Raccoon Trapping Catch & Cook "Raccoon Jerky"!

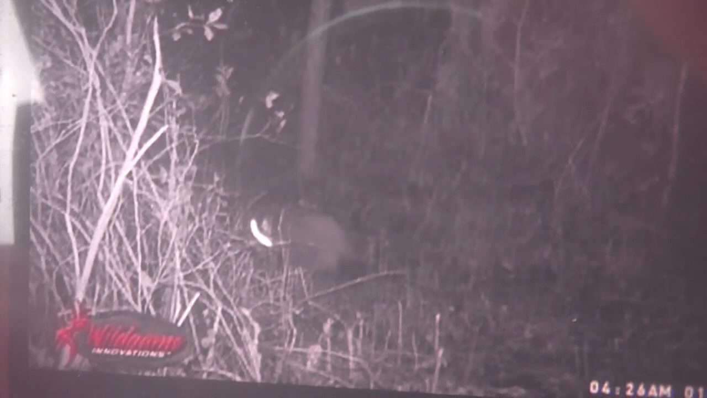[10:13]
guy right there and obviously it triggers every time there's a motion on us so i got a really good picture of him but he's right there